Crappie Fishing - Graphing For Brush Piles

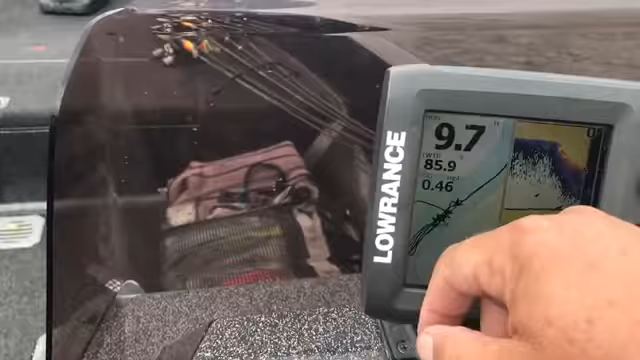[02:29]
All right, you can see here, I already know this brush pile's here,
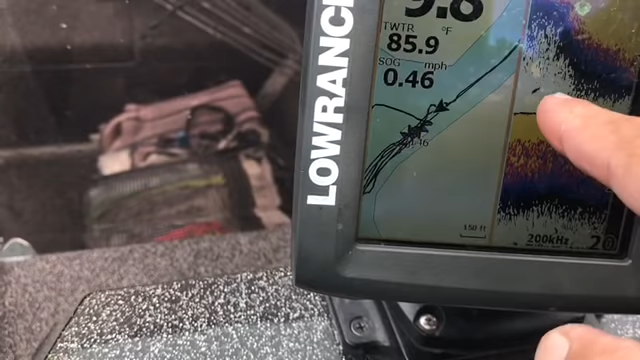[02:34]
On screen: water 85.9°F, speed 0.46 mph
but I'm going to graph it so you can see it on this little Elite 5, okay? Because this brush pile is right on the edge of the drop. There it is right there. See it right there? So, all I do, as soon as I see it, I just, I got a marker, buoy marker.
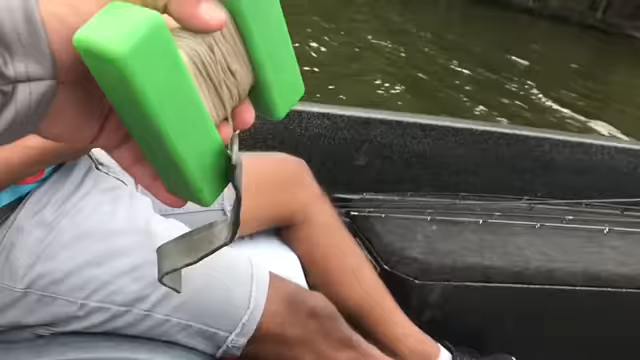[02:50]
I throw that buoy marker out on that pile. That was it right there. And here, there's two side by side here. That was the other one. I caught just the deep side of them, okay?
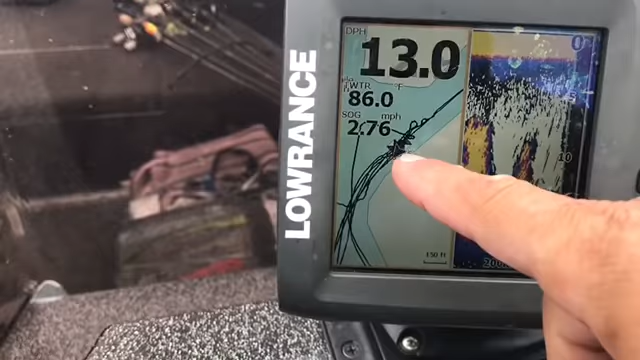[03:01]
On screen: water 86.0°F, speed 2.76 mph
But you can see it going right over my waypoints, too. Okay?
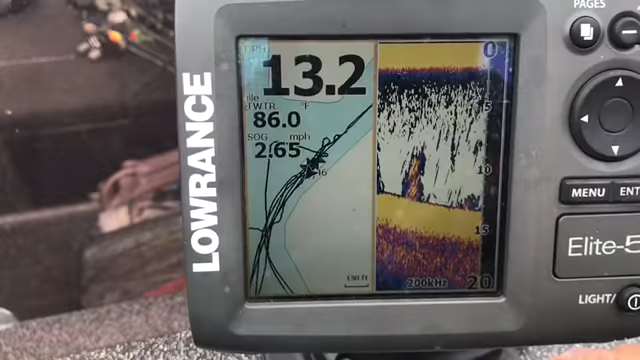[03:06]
On screen: water 86.0°F, speed 2.65 mph
So, let's turn around. I'm going to turn around. Walk them again. Throw the buoy out.
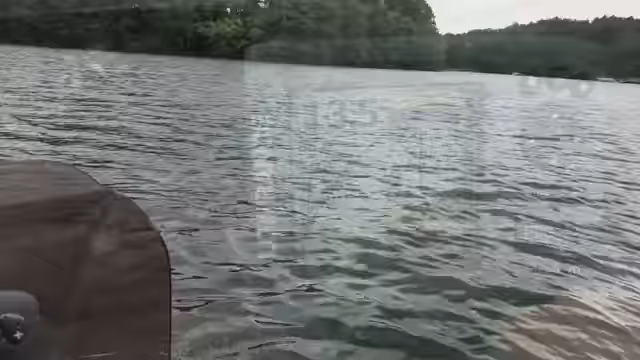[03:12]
Right on the edge of that creek channel. Right down through there. Okay?
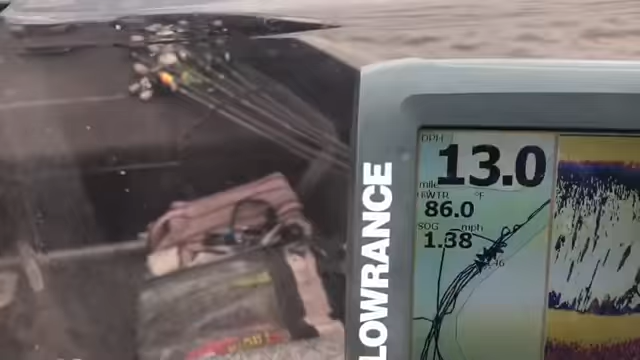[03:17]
On screen: water 86.0°F, speed 1.38 mph
See I'm coming shallow. Coming off the edge of that channel. Out of that creek.
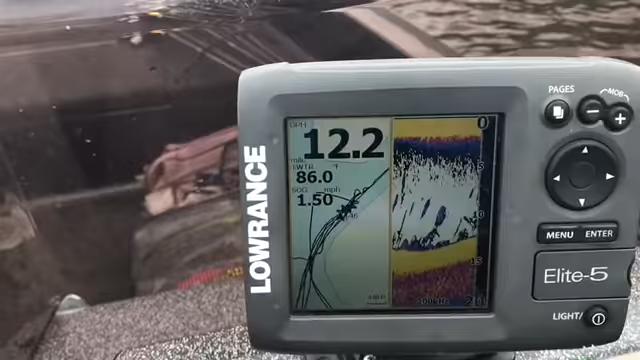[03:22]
On screen: water 86.0°F, speed 1.50 mph
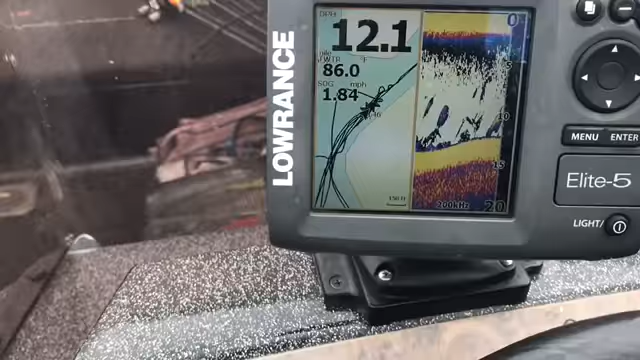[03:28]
On screen: water 86.0°F, speed 1.84 mph
I'm going to run just the dag on the edge of this channel. See it?
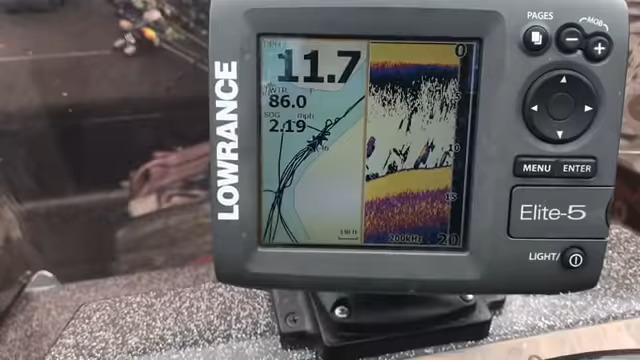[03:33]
On screen: speed 2.19 mph
But this time, I'm going to throw out the marker.
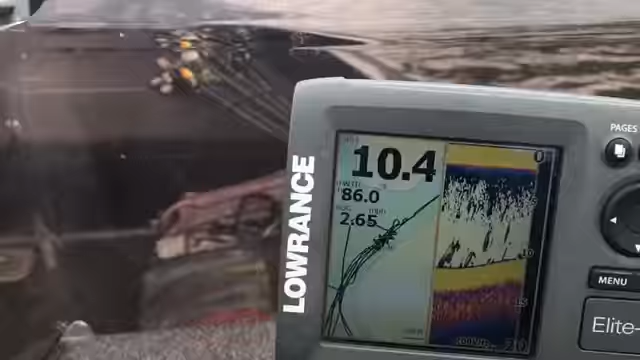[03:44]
On screen: speed 2.65 mph
Kind of too shallow. And then there's the point over there.
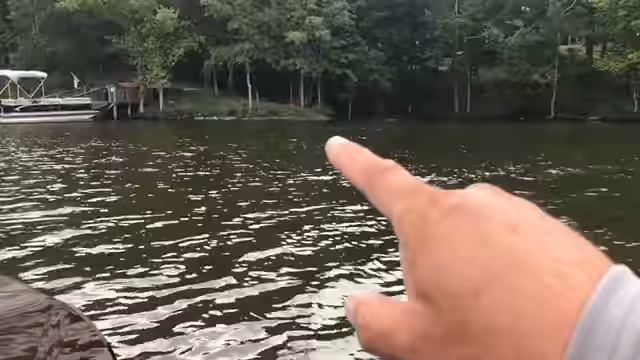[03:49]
You see I'm trying to match the boat up with it. See there's the pile. I went over too fast.
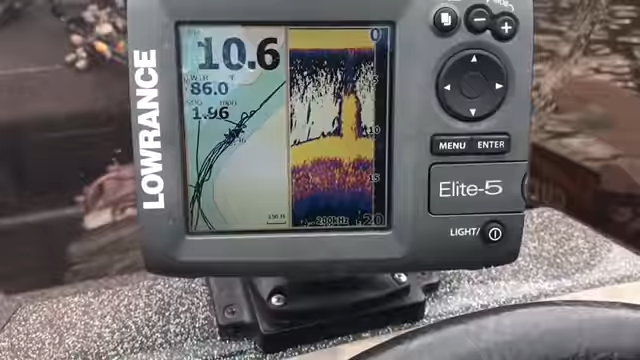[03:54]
And there's the second one. And we'll throw the marker on that one.
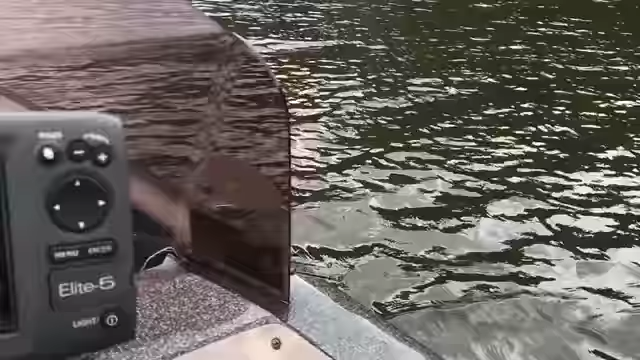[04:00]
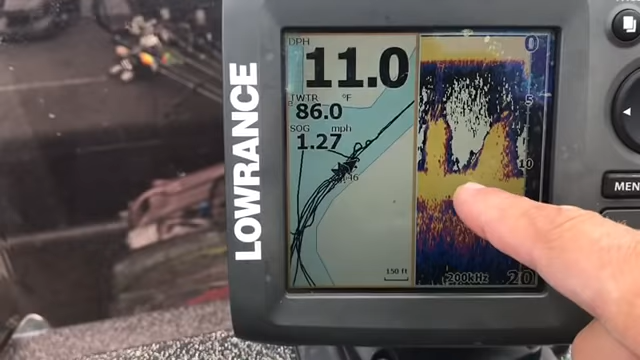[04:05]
On screen: water 86.0°F, speed 1.27 mph
Brush piles. 10 foot. It drops to 13.
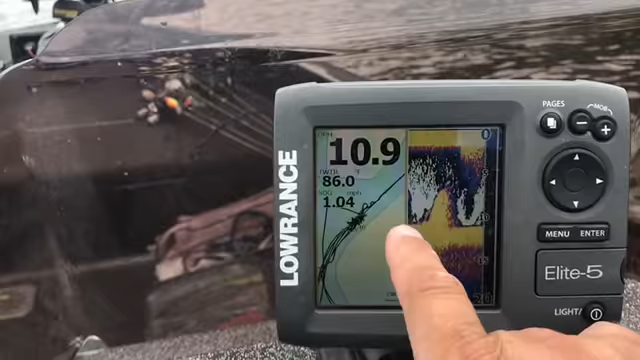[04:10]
All right. Again, I knew that pile was there. Okay?
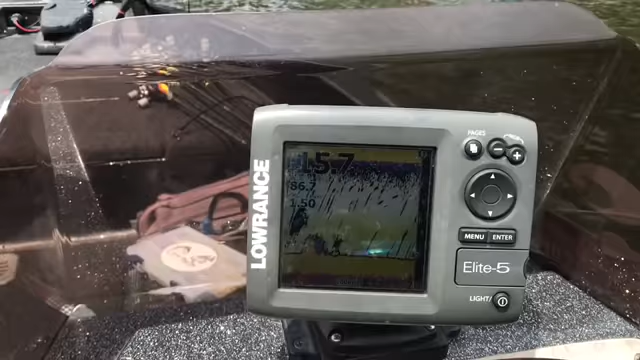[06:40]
And another place I know So watch right here, you can see the water's coming up, 13
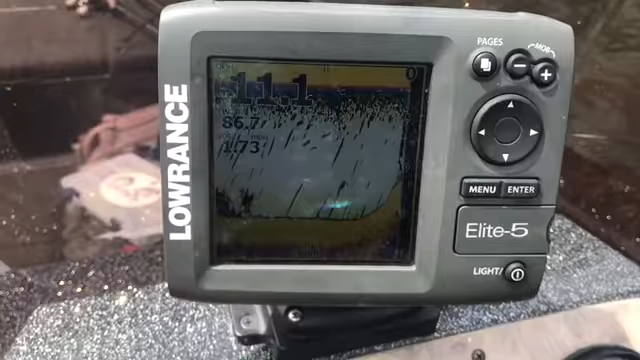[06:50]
There's the brush, see it?
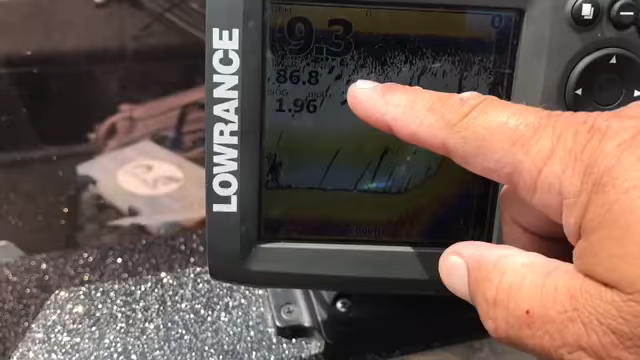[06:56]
Oh, that's the bottom, that's the bottom coming up There's still a brush on that drop, though, see that brush on that drop?
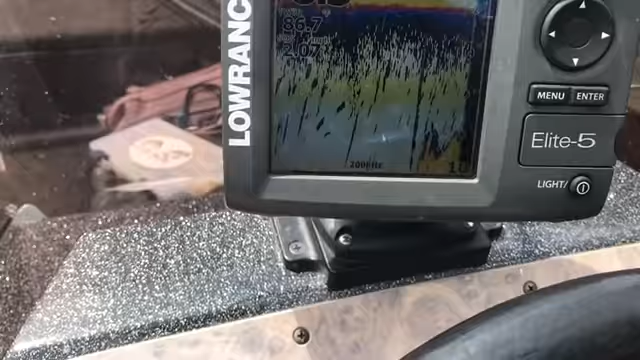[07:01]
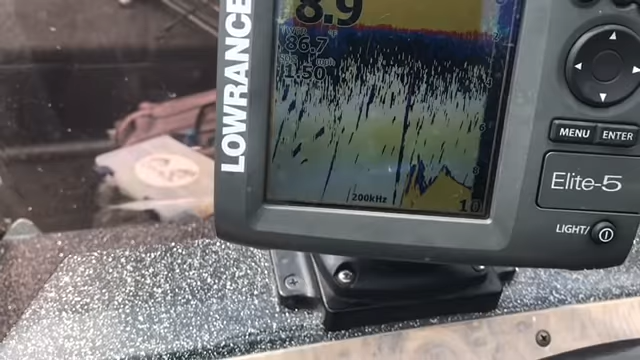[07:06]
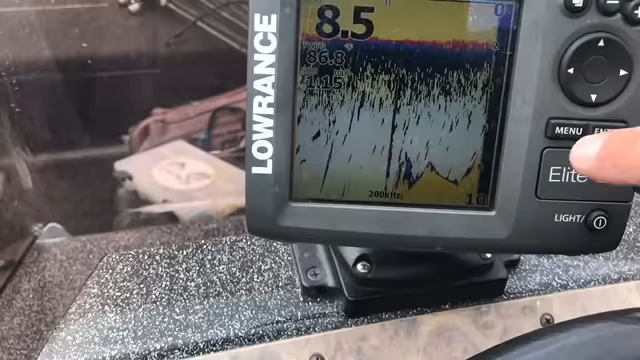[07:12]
There's some more brush There's a brush coming up off the bottom here
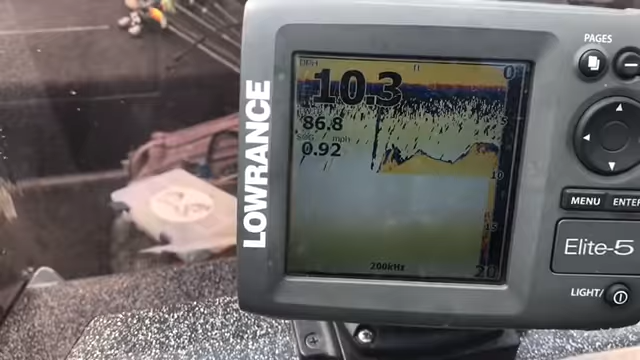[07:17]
On screen: depth 10.3 ft
Of course the screen wants to change Oh, there's a brush coming off See it fall off right there?